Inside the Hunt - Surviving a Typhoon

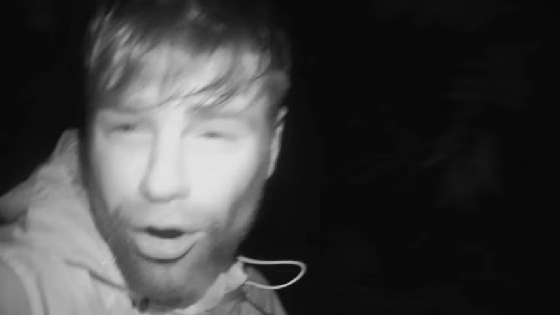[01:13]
whole ton of bamboo broke and nearly killed our captain look at all the bamboo that broke